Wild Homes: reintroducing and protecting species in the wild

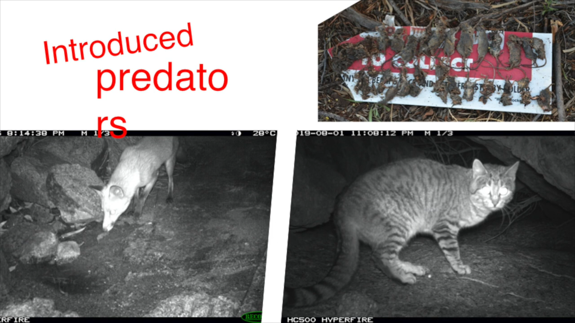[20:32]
A huge problem in Australia are with our introduced predators. So two of the biggest species that create our problems are with cats and foxes. Cats, for instance, in the wild are known to kill an estimated 3 million of our animals every day. So we're looking at probably 2 million reptiles, maybe 1 million birds and 3 million mammals.
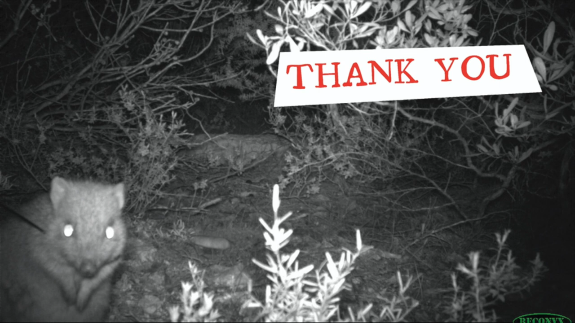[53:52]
And so I will leave you on that, and this is a little photo of one of the betongs from this week who's popped up on one of the predator cameras with his collar on.